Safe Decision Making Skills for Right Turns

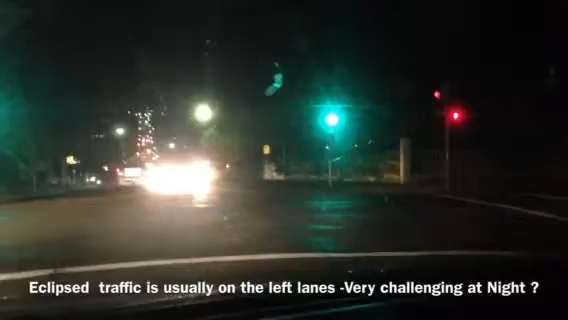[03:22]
So here we are. One, two, three. Watching the cars come to the left lanes. There's one in the left lane just zipped in. Watch him. There he is now. There he is. Look deeply. Look deeply. Go. Stay here a little bit. OK. It's not cold. Watch the left lane. Car coming to the left lane. Coming. OK. Diamond turning but not safe. Car waiting, waiting, waiting. OK. Go. Clear.